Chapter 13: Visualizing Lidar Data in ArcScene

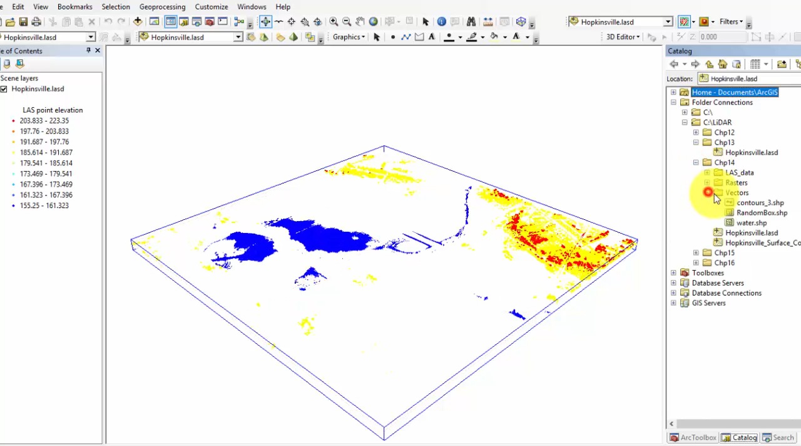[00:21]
the water shape file that we created in the Chapter 14 tutorial, adding surface constraints to a last dataset,
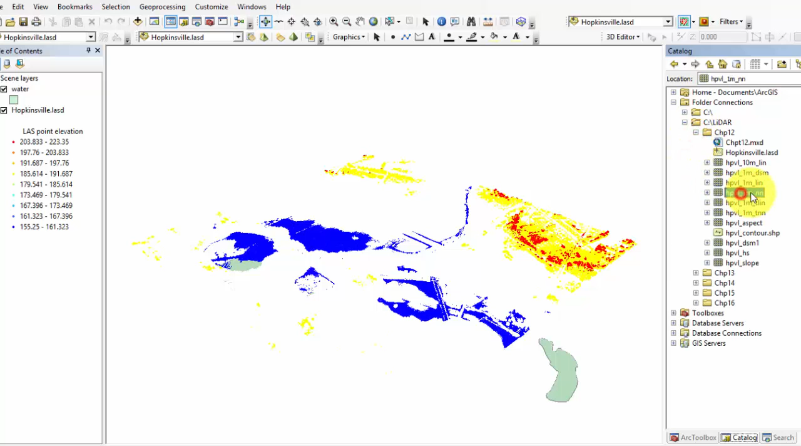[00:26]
and the DEM used in the Chapter 12 tutorial, creating a digital elevation model using a LiDAR dataset. First thing you'll notice is that the entire last dataset is visible at full extent, unlike what happens in ArcMap.
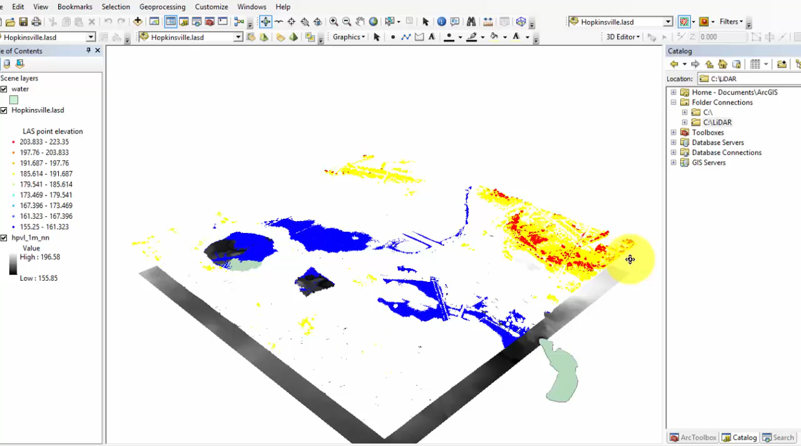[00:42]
You'll also notice that the Hopkinsville last dataset has populated with several dialog boxes in the toolbar area. If you don't see these toolbars, right-click in a blank toolbar area and enable all of the toolboxes except for animation and versioning.
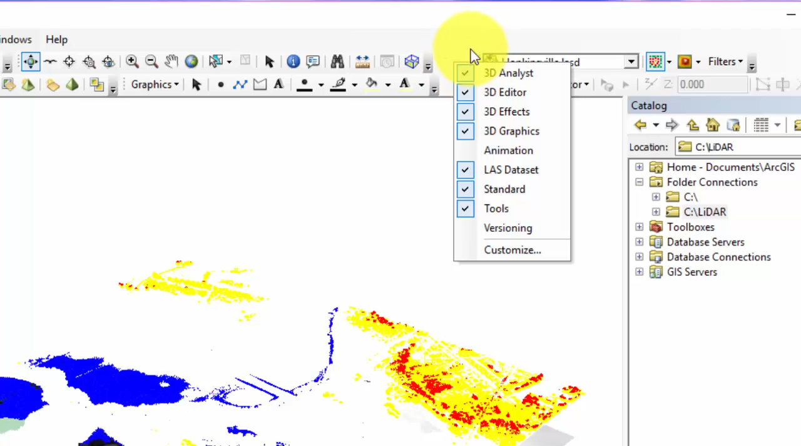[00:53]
The toolbox here, indicated in the red box,
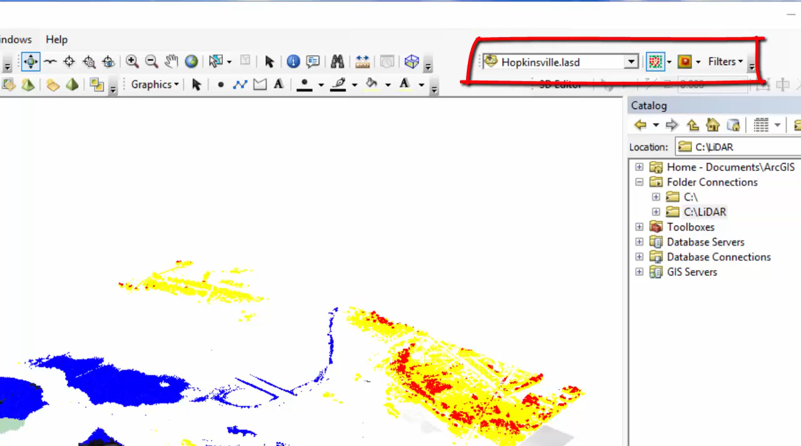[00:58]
is the last dataset toolbar and functions just like the last dataset toolbar in ArcMap, with the same symbolization features. The 3D Analyst toolbar in the red box is also
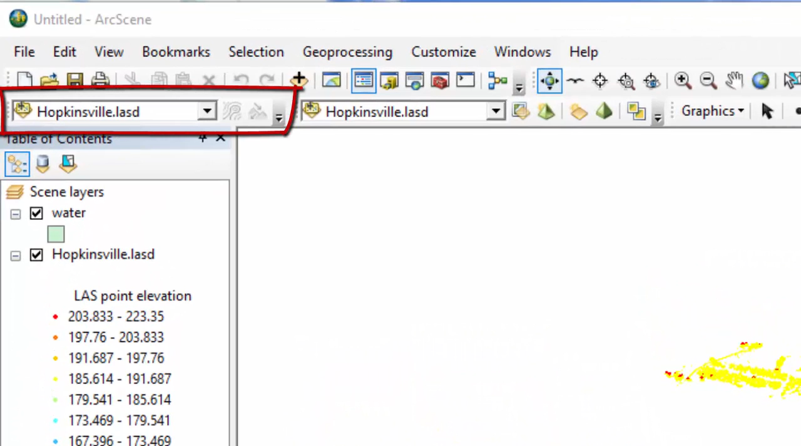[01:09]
used just as we have demonstrated in the Chapter 9 tutorial, exploring the 3D Analyst toolbar in ArcMap. The final toolbar we are going to go over is the 3D Effects toolbar, which is here in the green box.
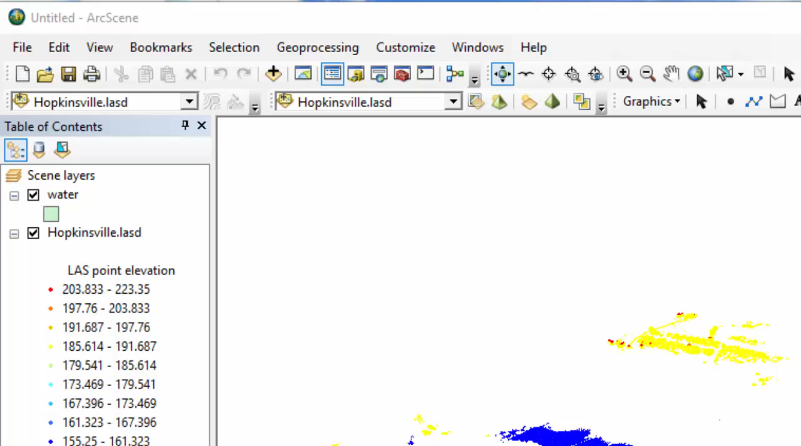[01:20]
This is a toolbar that is used for editing vector files within ArcScene, but for now this is outside of the scope of this tutorial.
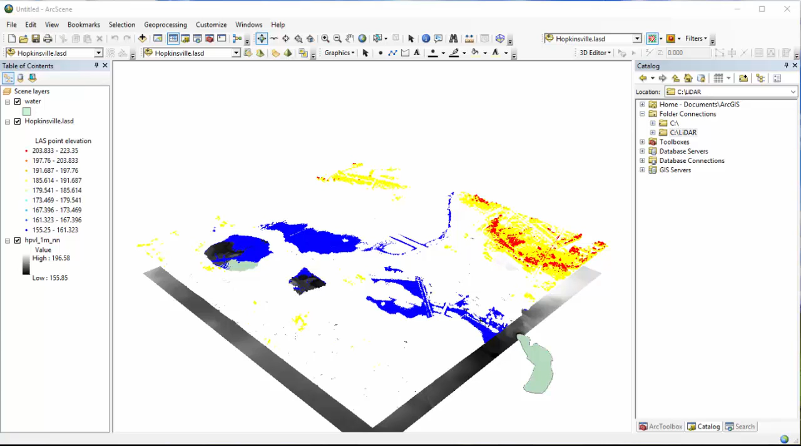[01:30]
Before we proceed, feel free to change any of the symbology or display criteria to whatever works best for you. Personally, I like to change the background scene color from a default white to a light gray, but this is not required for this exercise.
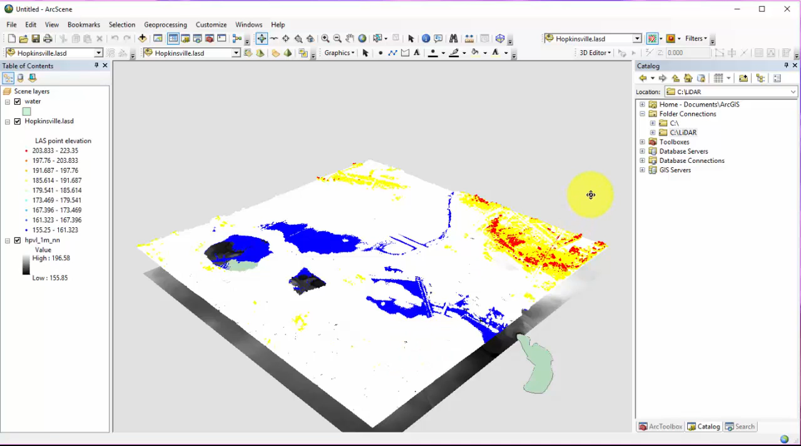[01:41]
Displaying your data as a 10 instead of a point cloud may look nicer for certain datasets,
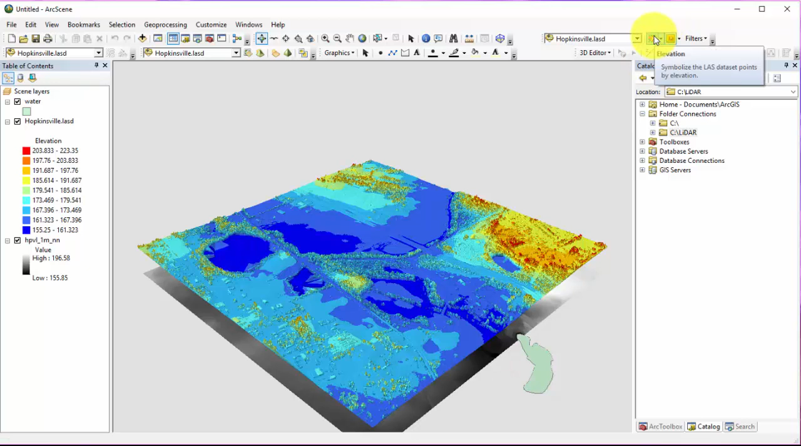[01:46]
but it will also increase processing time for some visualization adjustments.
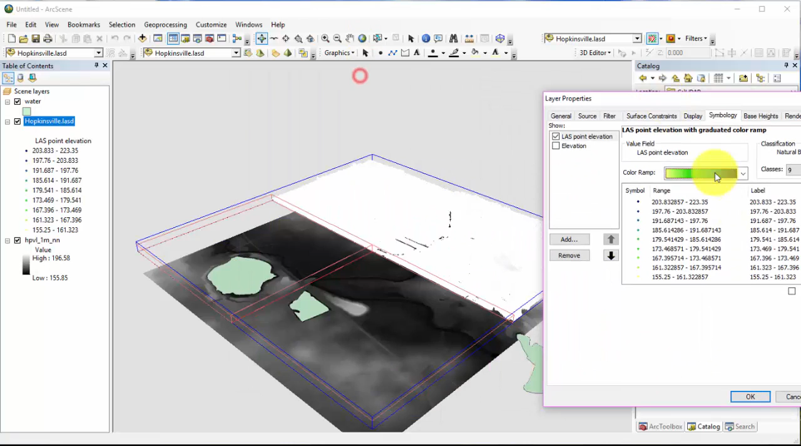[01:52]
You may have noticed that the layers displayed appear differently than they do in ArcMap. For instance, an ArcMap typically the top of the data view or map document is north. Here in ArcScene, that is not always true as we are visualizing 3D data. However, we can set a compass to display in the map document window to help with orientation.
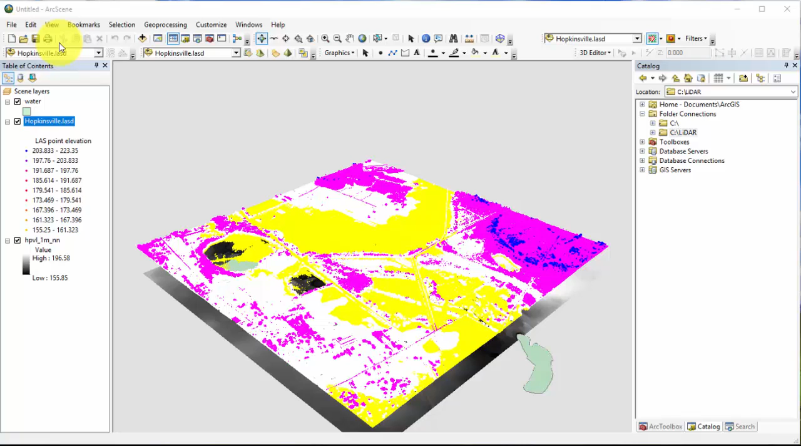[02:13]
You can also change the view in the map document window to two-dimensional as well. To do this, select View, then View Settings.
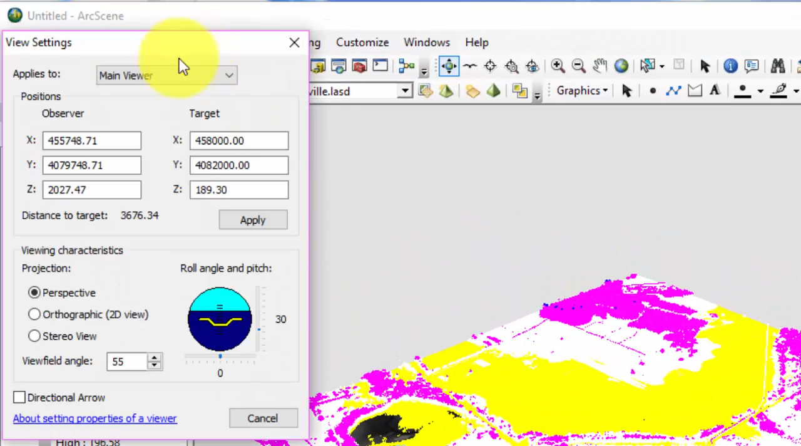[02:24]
In the View Settings dialog box, select the option for a directional arrow. A compass or directional arrow will now be displayed.
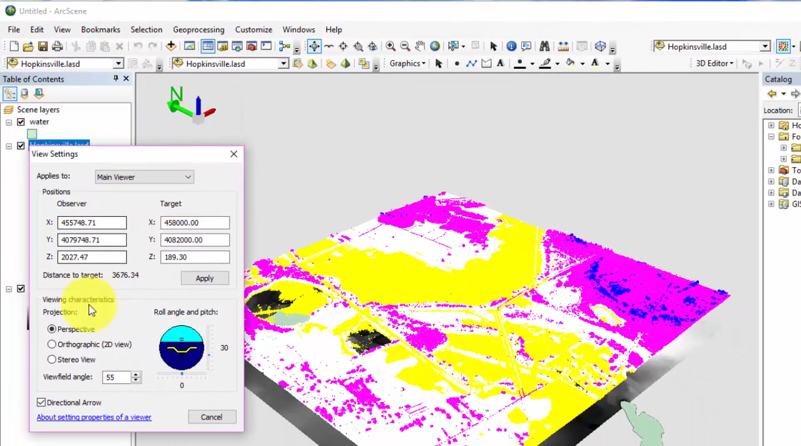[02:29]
You may have to move the View Settings box in order to see this. The compass has three directions.
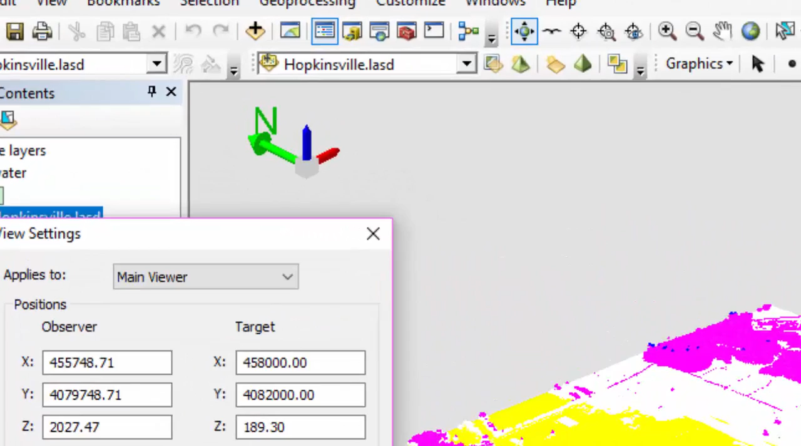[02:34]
North, the thick green line. East, the red line. And vertical, and the blue arrow.
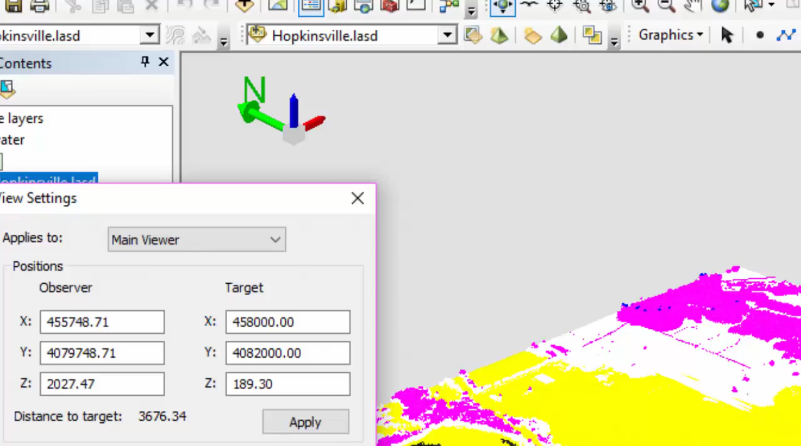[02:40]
Now if we change our view in the dataset, you will see that the observer and target coordinates will change, as well as our directional arrows.
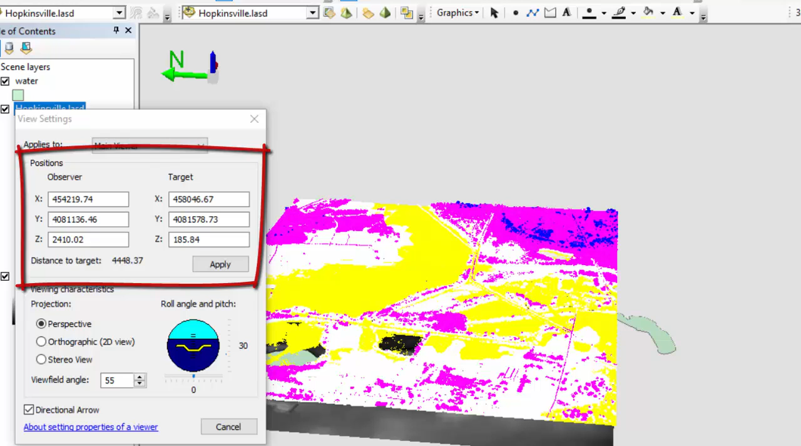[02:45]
You can navigate your data using the navigation tools on the toolbar, or by using the target settings in the View Settings dialog box. If you have the coordinates of a targeted area of interest, you may type those in.
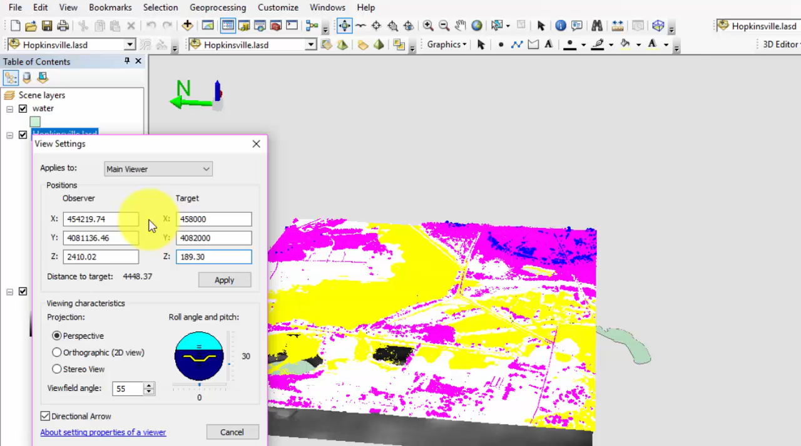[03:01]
Once you have your location typed in, hit Apply, and the View Target should move to that specific location. Now check Orthographic 2D View.
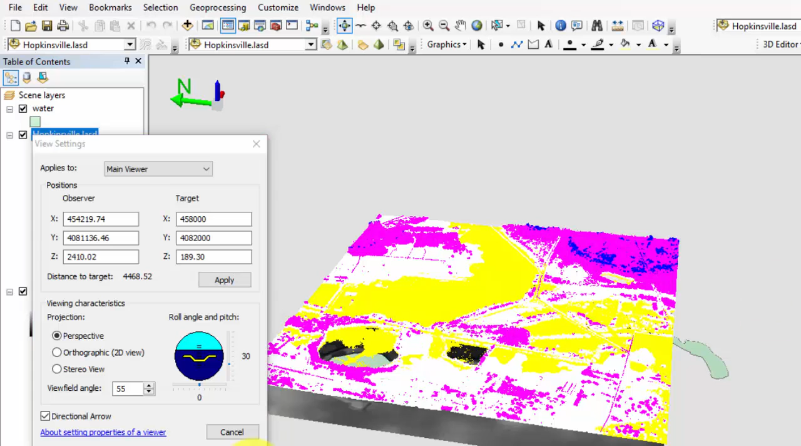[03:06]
The dataset will now appear as it does in ArcMap, with the default orientation of the top of the dataset being North.